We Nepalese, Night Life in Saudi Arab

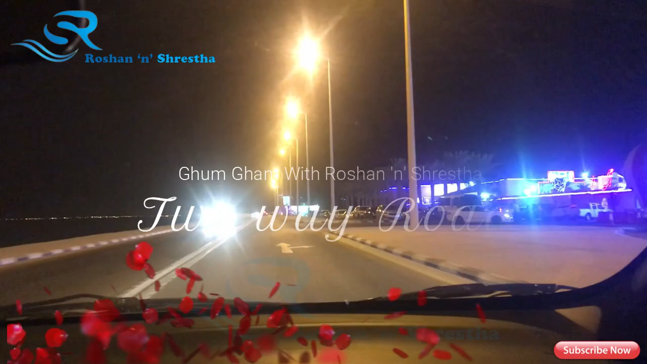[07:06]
यो साइडमा इट्स अल द होटल्स
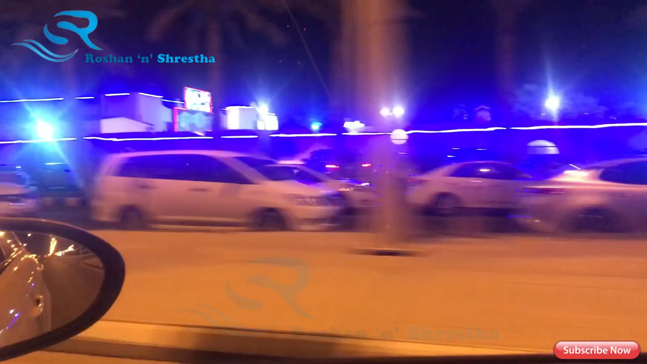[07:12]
रेस्टुरेन्ट्स यु क्यान इन्जोय द सी फुड्स ओभर हियर समुद्रको छालसँगै.
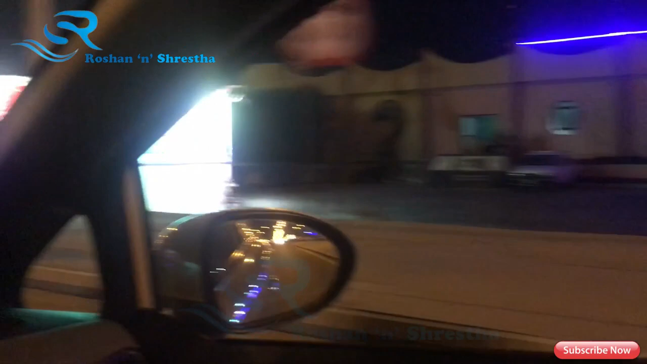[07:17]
Yeah, this is a fun park.
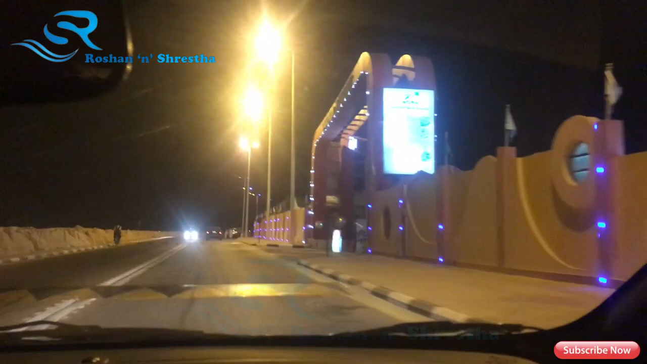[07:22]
It's a kind of park. Nepal ma huncha ni fun park. Yo. Tesari nai yaha a lot of the people they can come over here, they can enjoy foods, hai.